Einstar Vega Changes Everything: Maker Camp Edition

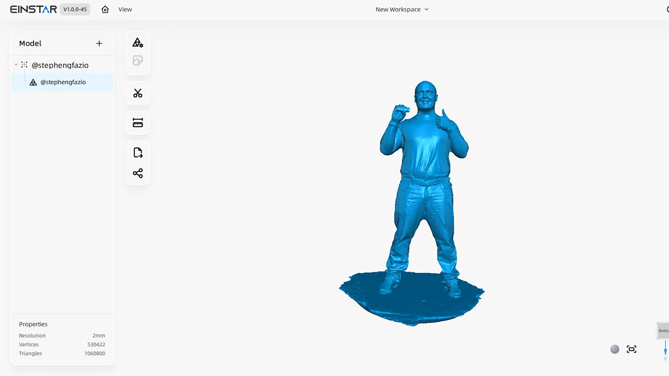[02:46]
Here's the scan all processed out.
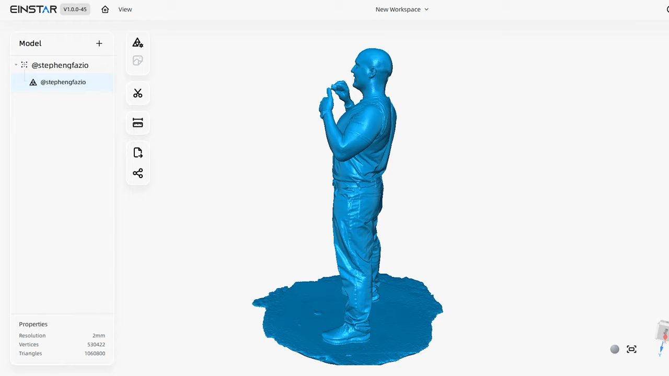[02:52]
In fast mode, you can go down to 0.5mm resolution, but for full body scans, I find that 2mm works better. This scan was done with watertight mode enabled and no smoothing applied.
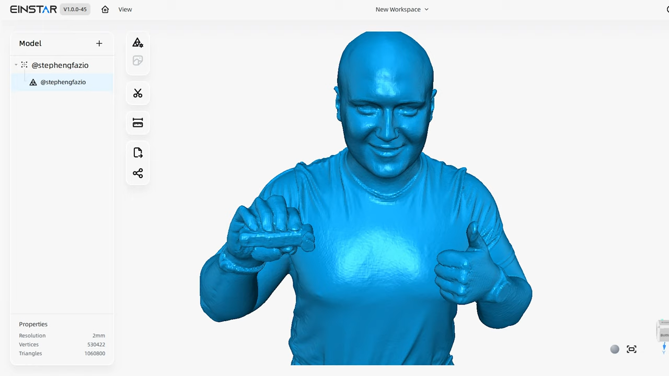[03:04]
Here is a bust of my friend Luke that I scanned and processed at a slightly higher resolution.
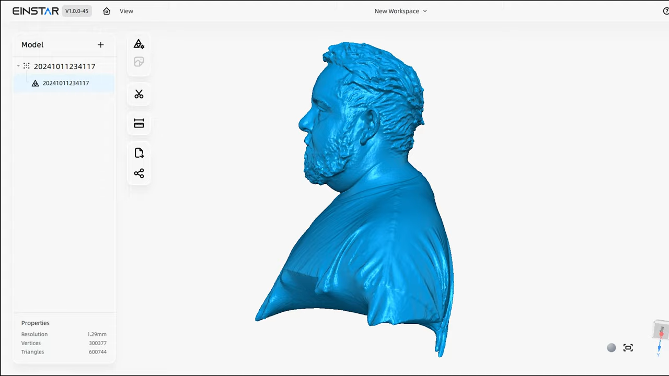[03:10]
You can see there's a bit more detail in the skin and hair.
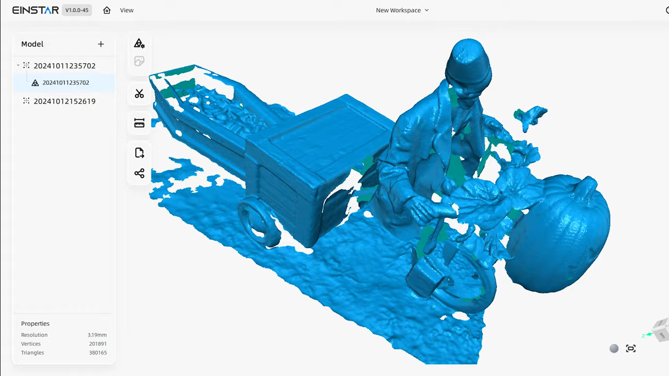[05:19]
Naturally, I had to scan it.
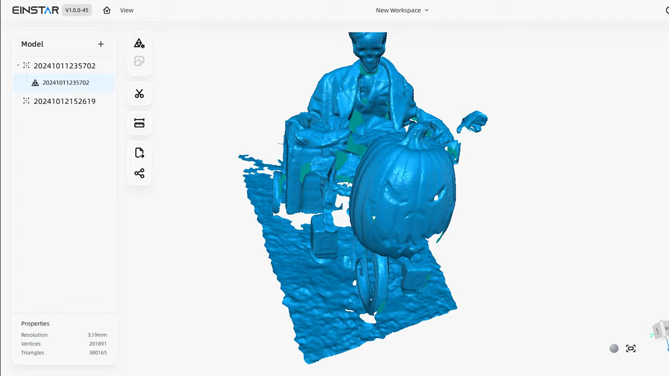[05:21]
I did the scan quickly, in about 30 seconds, just walking around and capturing it from one angle.
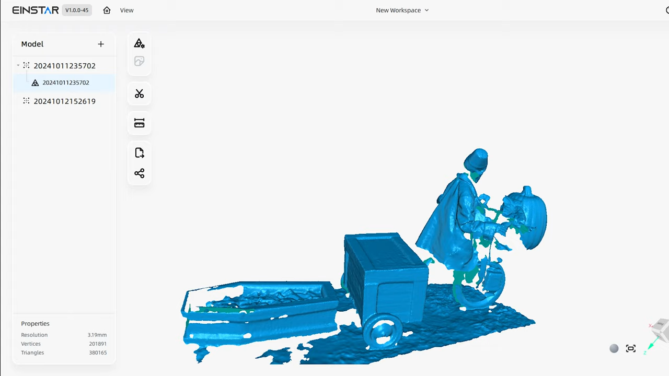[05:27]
Despite the holes and missing details, I was really impressed how fast fast mode really is.
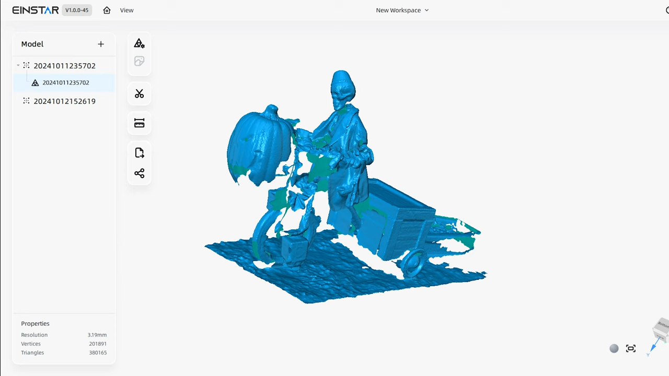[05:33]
There was definitely room for improvement with the scan, better angles, focusing longer on certain areas to capture more data, but what I really wanted to highlight is how spontaneous it was.